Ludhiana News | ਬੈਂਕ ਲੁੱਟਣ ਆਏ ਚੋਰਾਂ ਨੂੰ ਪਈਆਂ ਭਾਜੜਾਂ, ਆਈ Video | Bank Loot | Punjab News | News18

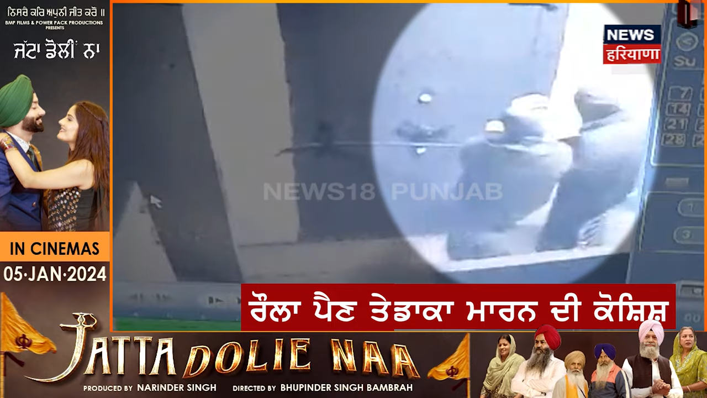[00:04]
बिती रात चोरा दे वलों तोंद ते ठंड दा फाइदा लेंदे होए बैंक दे वेच दाका मारंदी कोशिश कीती गई शटर नूपा नरहे सी ता लोका ने रोला पादे था उठे पैरी ए चोर वापस पजे ने तस्वीरां दे वेच कैद भी होए ने केस तरीके दिनाल गेट तोड़न दे लेई जदो
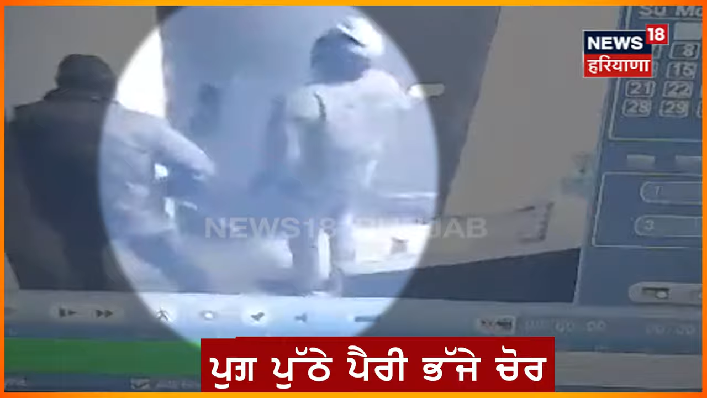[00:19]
जहद कर दे नजर आ रहे ने मामला लुद्याना दे ताजपर रोड़ा
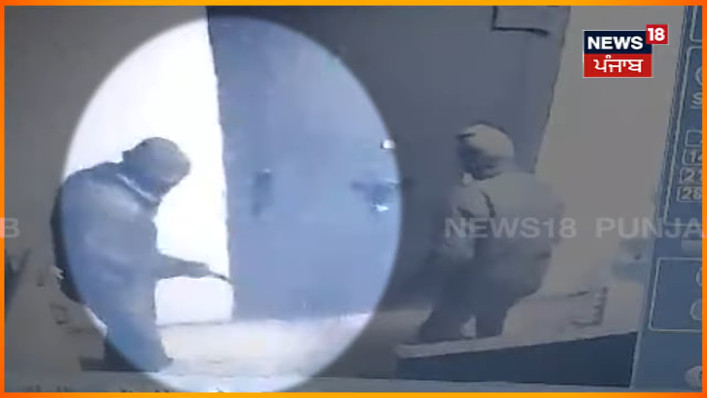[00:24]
है जिते सिंद बैंक दे वेच इनना चोरां दे वलों डाका मारंदी कोशिश कीती गई लोका ने रोड़ा पाया ता इनना नू बे रंग वापस मुड़ना पया इनना दे तस्वीरां सिसी टीवी